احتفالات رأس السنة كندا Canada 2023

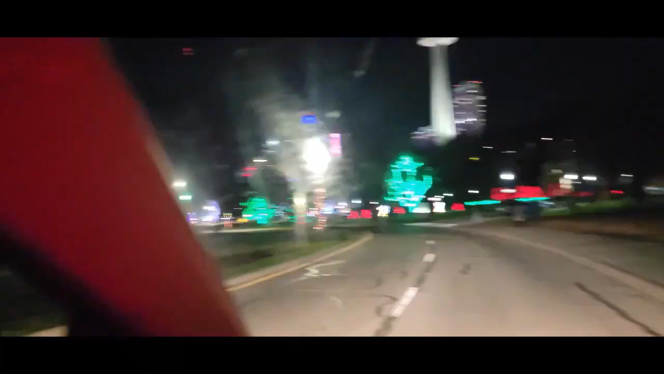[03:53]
لاحظ الآن تحت شوي هتشوف الشلالات.
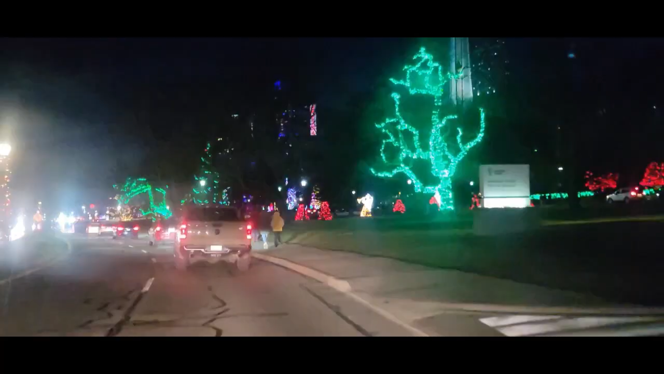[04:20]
هنبدأ ندخل. طبعا الآن الشارع اللي أنتم شايفينه هذا بيكون الفنادق، المطاعم. طبعا هنا الشلالات بتكون على الجهة اليسرى، المطاعم، الفنادق، لأن هذا الشارع ممكن في الناس بتتمشى فيه، وخاصة على الجهة اليسرى عشان يتفرجوا على الشلال.
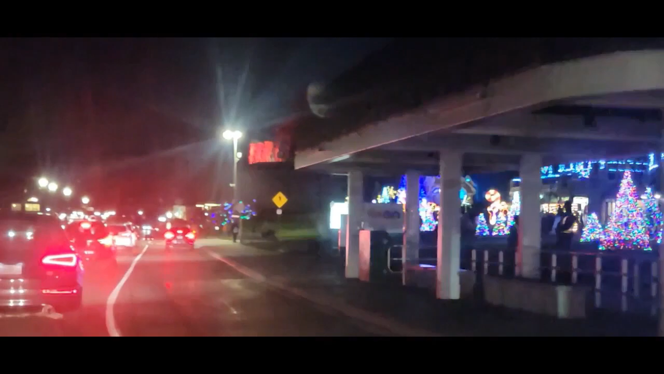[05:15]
وهنا هذا المكان اللي أنا حكيت عنه فيه، ممكن تنزل بمصعد على شكل كابينة، تصعد وتنزل.
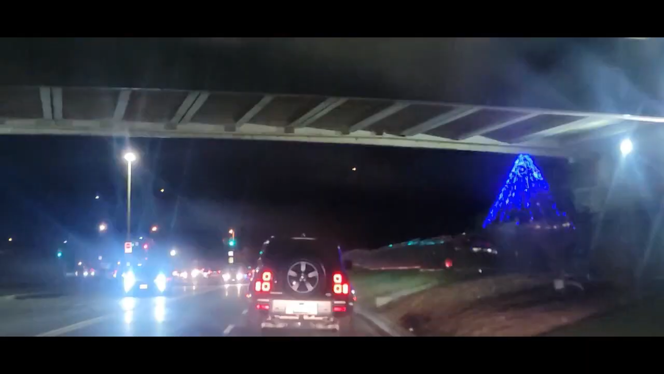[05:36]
تحت الجسر، هذا الجسر طبعا بيعبر على الشلالات اللي هو حلوة الحصان.
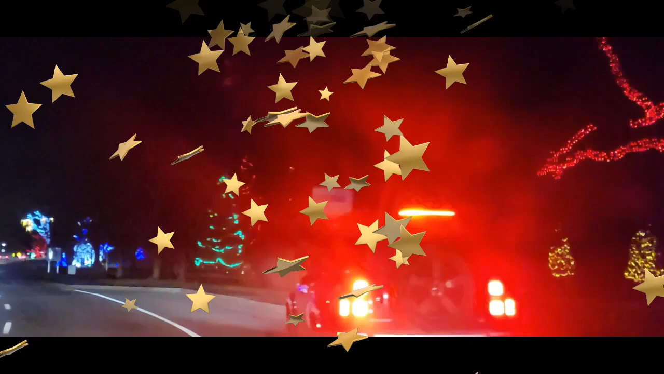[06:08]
مطاعم صينية، مطاعم على حسب المطاعم اللي انت ترغبها.
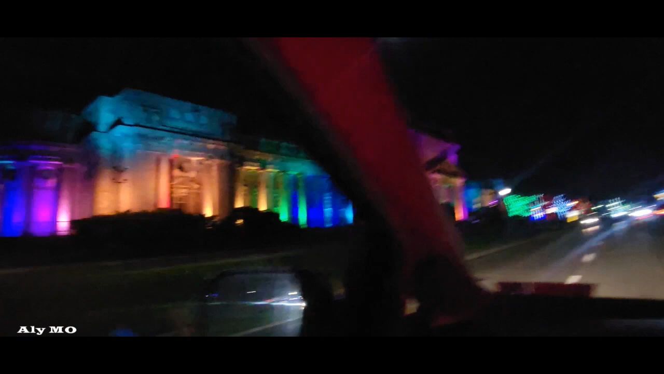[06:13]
لما توصل هنا حيكون هاي البناية بتكون خلاص، يعني الشلالات اصبحت ورانا.
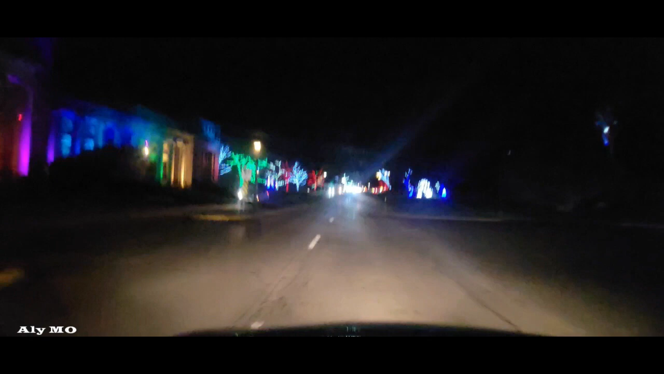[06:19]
احنا الان هنلف ونرجع مرة تانية على الفنادق.
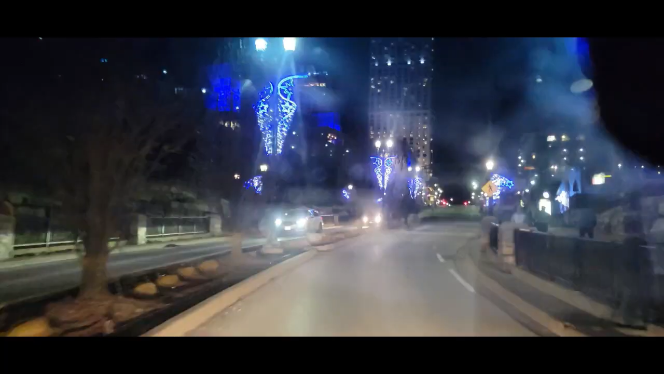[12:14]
طبعا هنا هندخل جوا بين الفنادق، لان
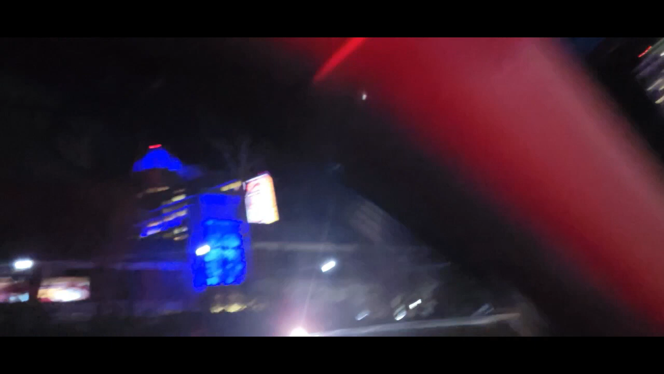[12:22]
احنا لهذا الطريق هندخل بين الفنادق زي ما انتم شايفين الكازينو.
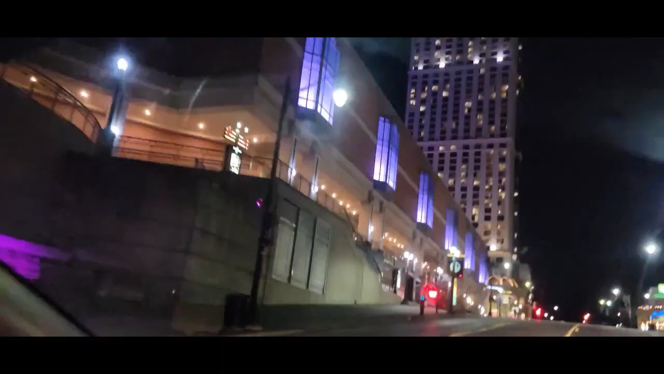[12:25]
في طبعا مطاعم، في
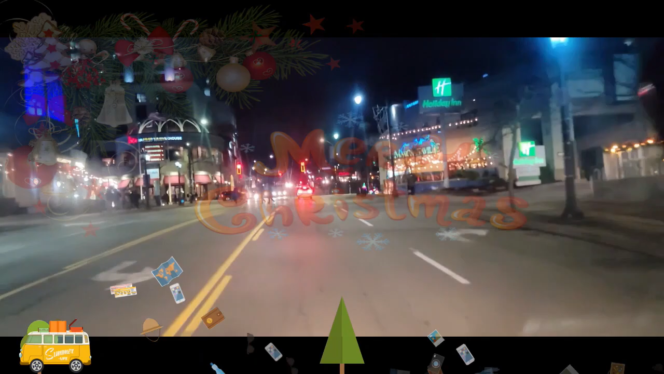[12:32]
كافيهات مثل مثلا تيم هارتن، مثل يعني اللي هو هوليداي انا اللي هو الفندق اللي على اليمين اللي انتم شفتوه بالقطع، او لو انت حابب مثلا تحجز في فندق من الفنادق او في كازينوهات. كتير حلو، يعني كتير رحلة رأس السنة بتكون جميلة جدا، ولكن
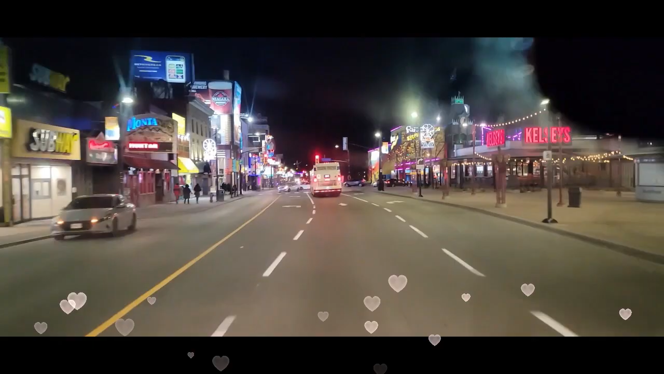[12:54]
زي ما حكيت الجو بارد حتى لا تتورط يعني.
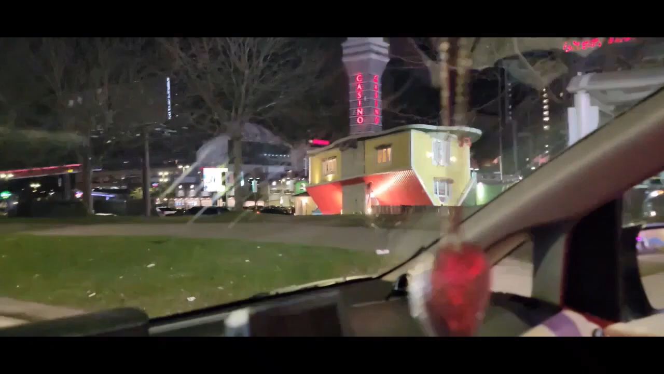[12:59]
طيب الباصات، طبعا هذا باص ممكن تسافر،
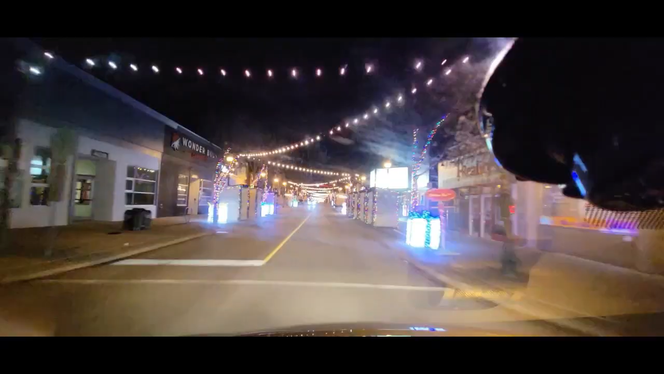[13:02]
يعني طبعا هذا بيت مقلوب، منظر كتير حلو.
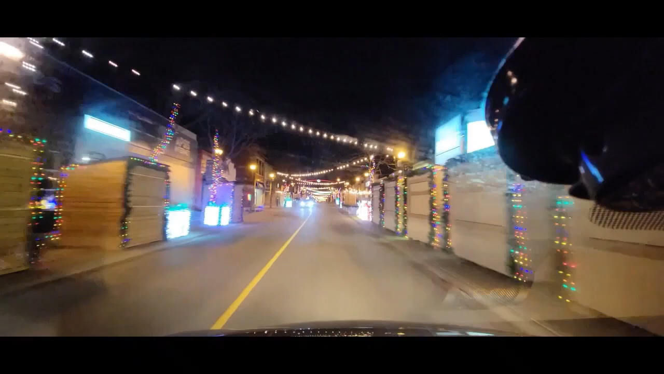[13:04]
الآن احنا دخلنا في هندخل طبعا هو ممكن تدخل لو تورنتو الطريق.
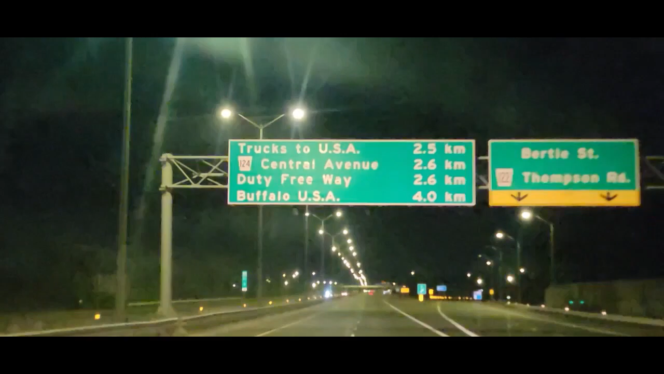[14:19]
الان احنا هنرجع لامريكا، هنرجع من كندا لامريكا من شلالات النياجرا.
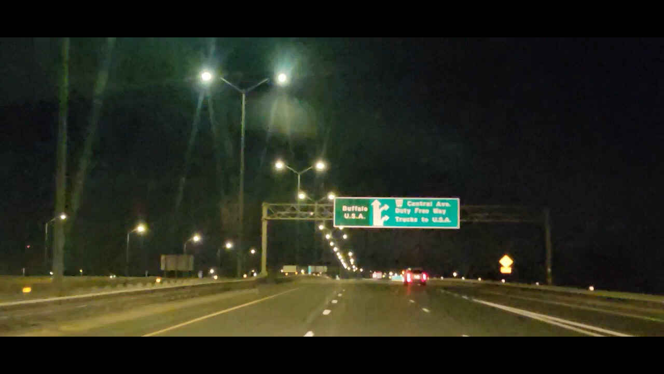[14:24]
طبعا انا لما جيت من امريكا لكندا جيت عن طريق الشلالات، الان لما هرجع من كندا
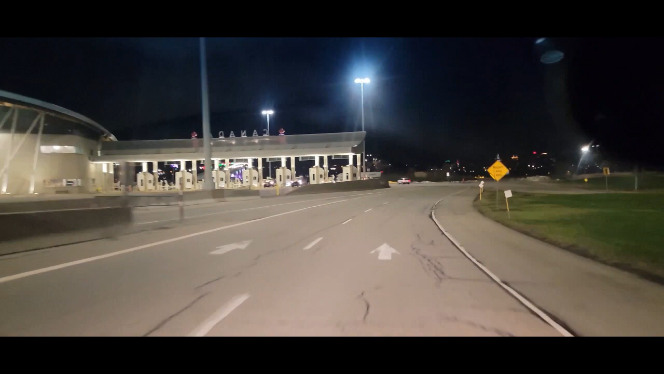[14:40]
فحتى تعرف الطريق لو انت حابب
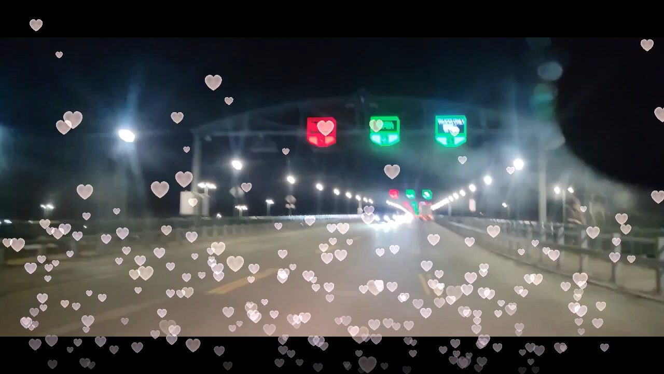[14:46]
تروح لكندا، طبعا احنا طلعنا على الجسر زي ما انتم شايفين.
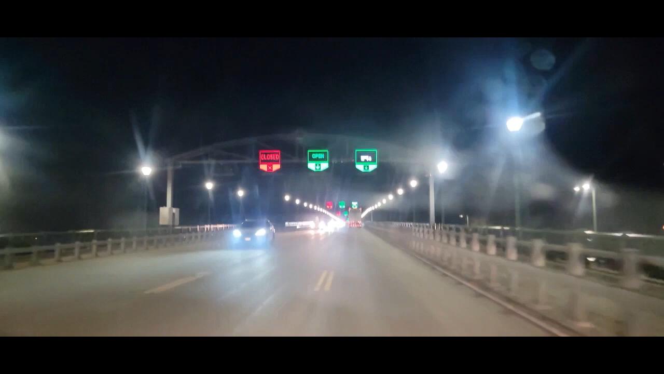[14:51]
هندخل الداون تاون بافلو، مدينه بافلو هتكون على الجهه اليمين، هتشوفها من فوق الجسر او الطريق على الجهه اليمين.
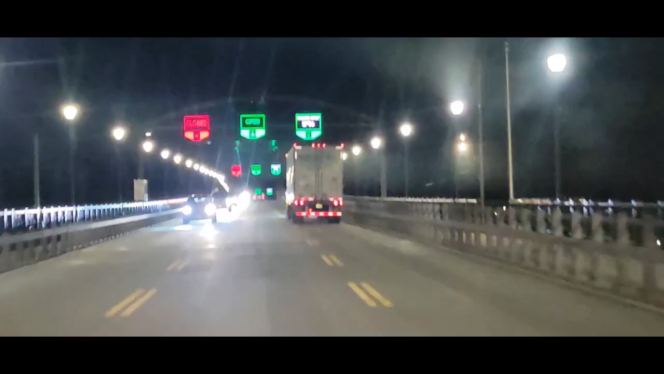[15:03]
طبعا رحله جميله جدا صراحه. احنا الان خرجنا من كندا، احنا الان بنعبر الجسر بين البلدين، هندخل